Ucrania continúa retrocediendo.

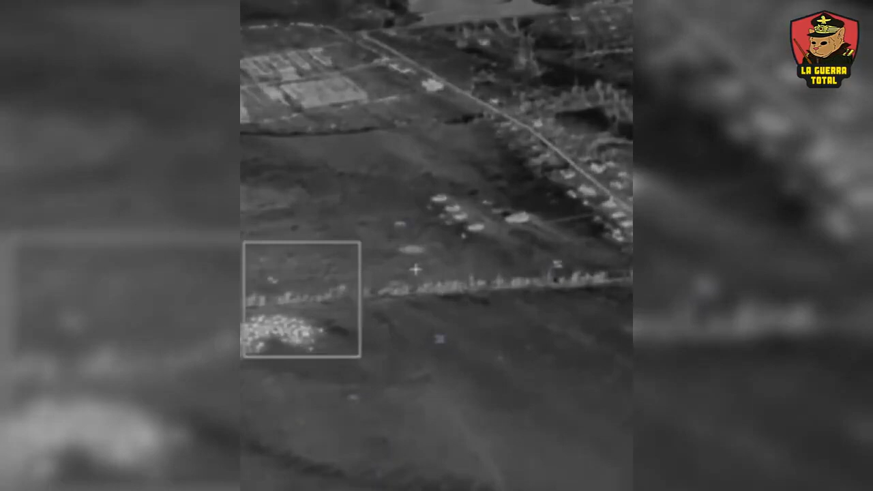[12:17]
que sería imposible en las zonas más fortificadas del frente y que exigiría a Rusia más recursos y personal del que
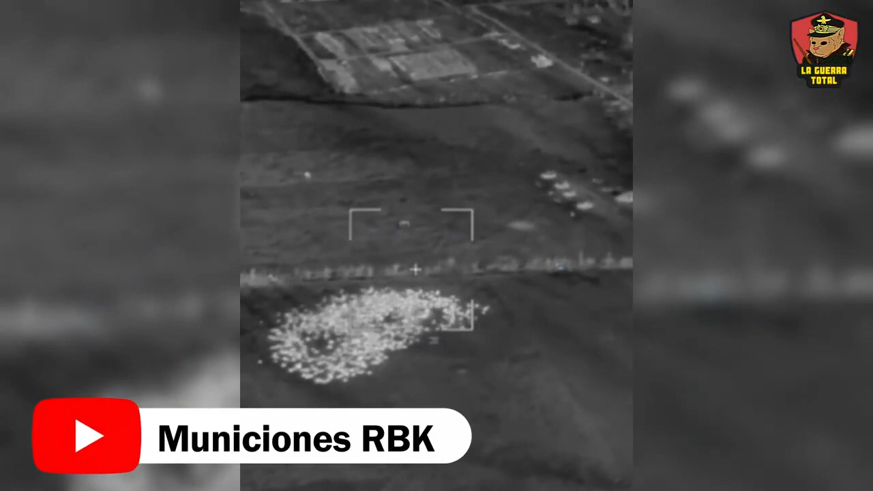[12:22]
dispone en cada sector de un frente que se extiende por centinares de kilómetros.
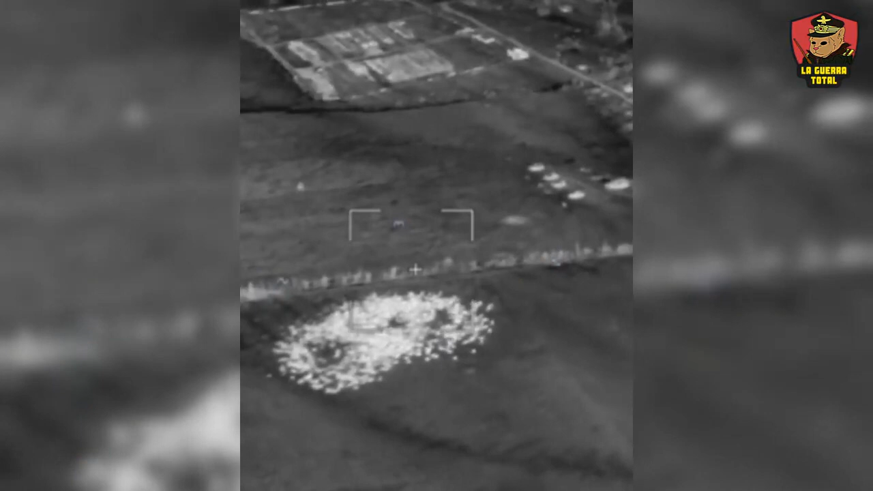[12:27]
El objetivo es más bien erosionar la capacidad de ataque y defensa de Ucrania,